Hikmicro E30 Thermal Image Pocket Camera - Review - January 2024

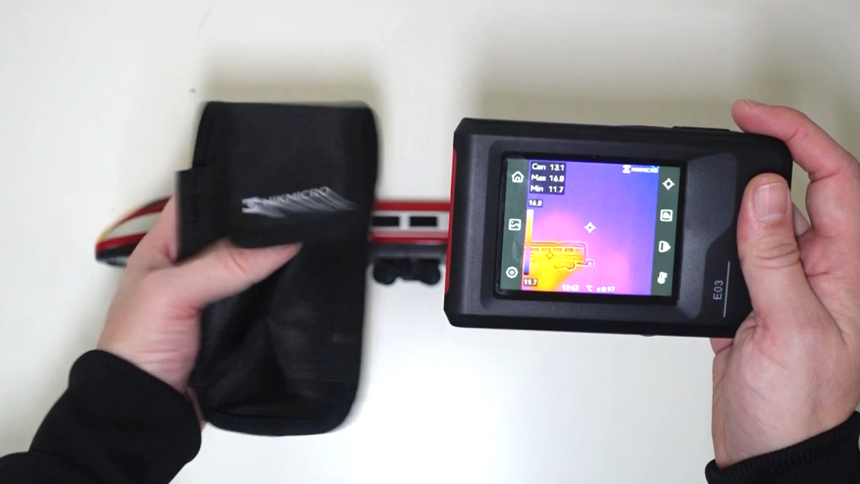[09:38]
I love the fact it comes in this case. And, yeah, it also shoots video too.
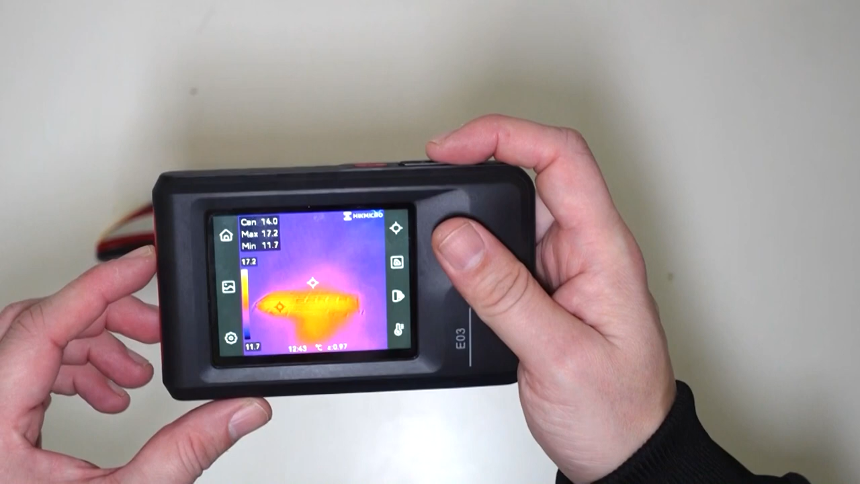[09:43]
On screen: spot 14.0°C, max 17.2°C, min 11.7°C, scale top 17.2°C, scale bottom 11.7°C
So, if I hold this down, this button here, if I hold it down,
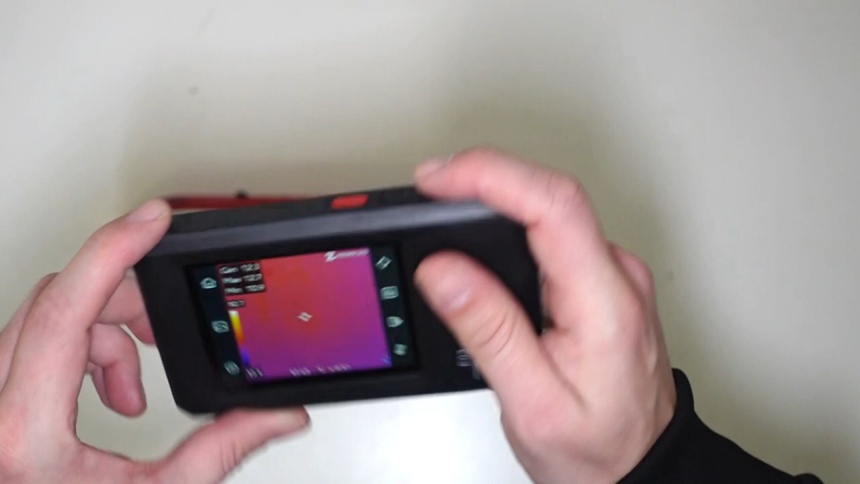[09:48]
it will take a photo.
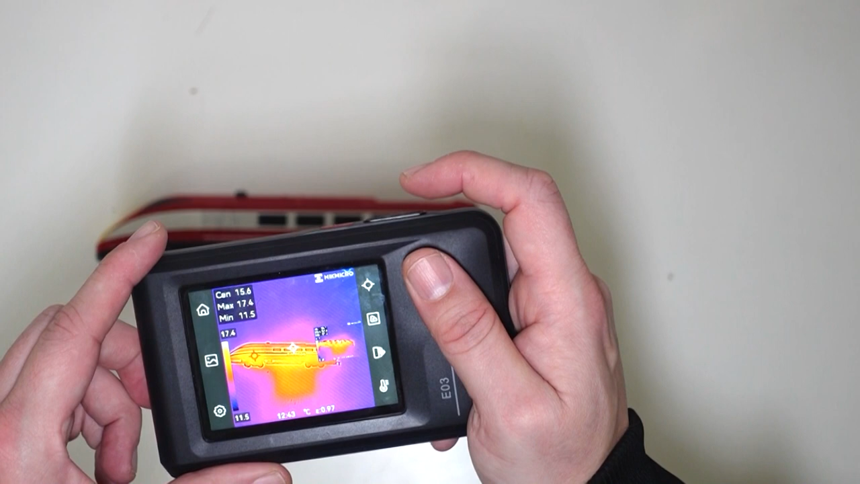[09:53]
On screen: spot 15.6°C, min 11.5°C, scale top 17.4°C
And, if I hold it down longer than two seconds, it will start to record.
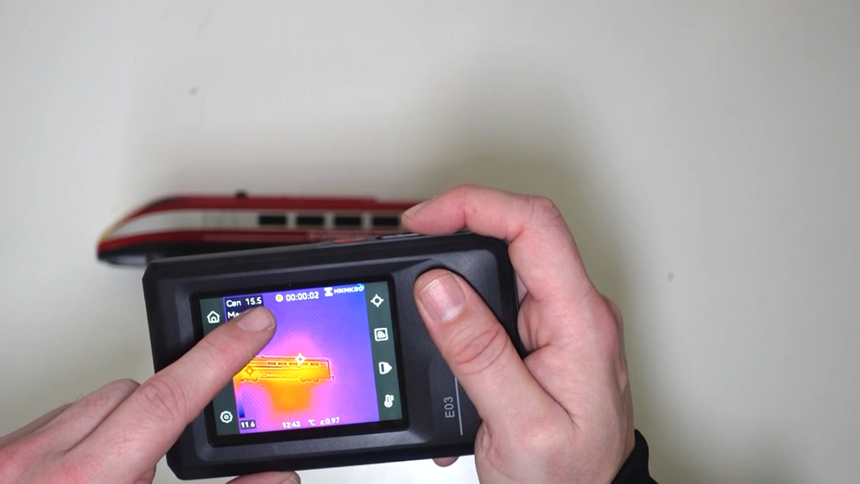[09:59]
On screen: spot 15.5°C, scale bottom 11.6°C
And, if I hold it again now, it will stop recording.
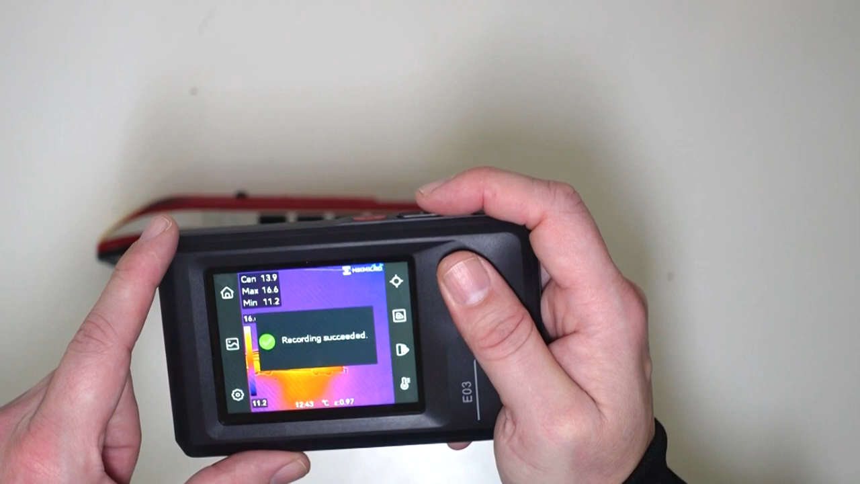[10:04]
On screen: max 16.6°C, min 11.2°C
So, yeah, it shoots both video and photographs. And, best of all, it tells you the temperature of things,
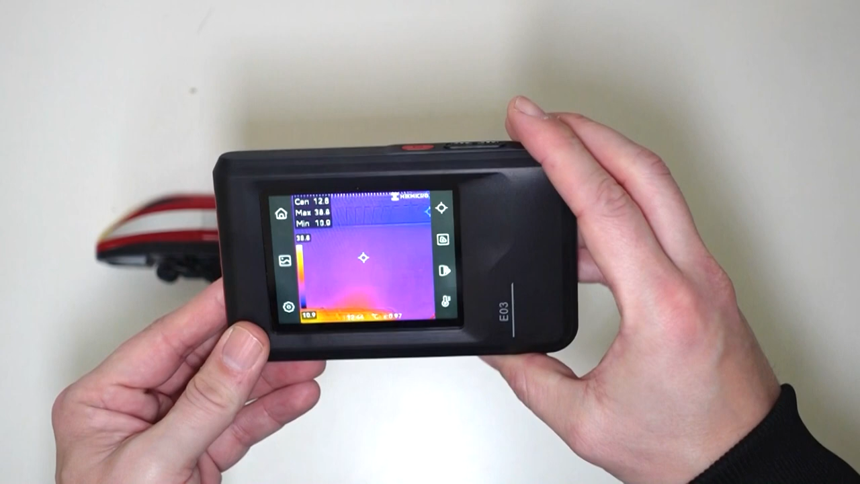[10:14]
which I will be using it when I'm out hiking on my Fox Recon Adventure stuff. But, yeah, guys, just thought I would share this video with you.